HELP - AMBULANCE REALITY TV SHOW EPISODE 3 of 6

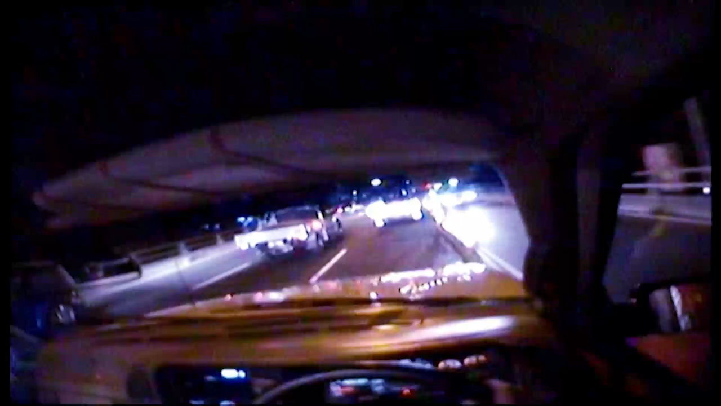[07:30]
Over the bridge, and when you get over the bridge, turn right at the lights.